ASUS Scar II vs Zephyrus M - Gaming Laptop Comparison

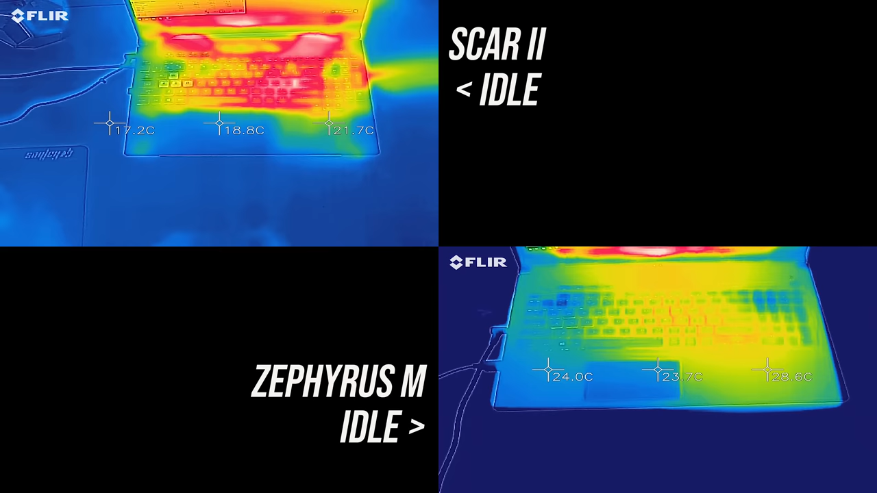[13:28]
As for the external temperatures where you'll actually be touching, at idle both were in the low 30s,
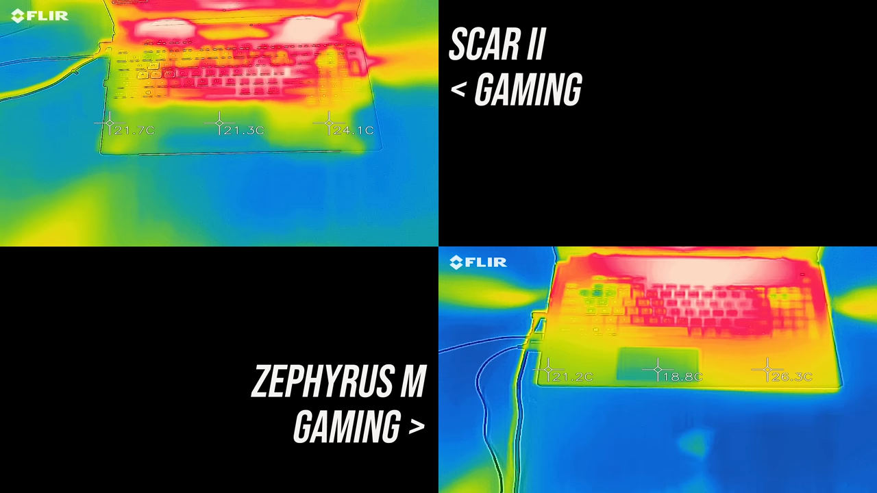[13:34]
and while gaming they both get to the low 40s in the center, and then around 50 right up the back,
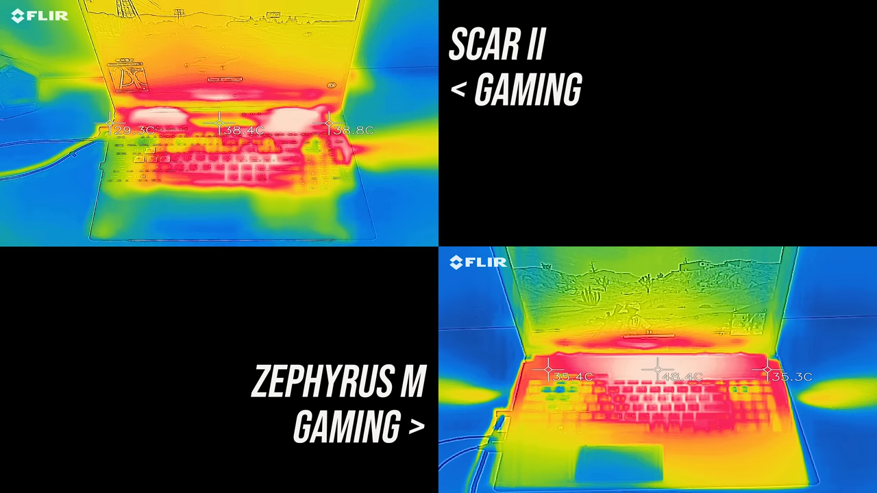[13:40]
though more of the keyboard on the Scar 2 seems to remain cool, and there's no real difference with the stress tests running.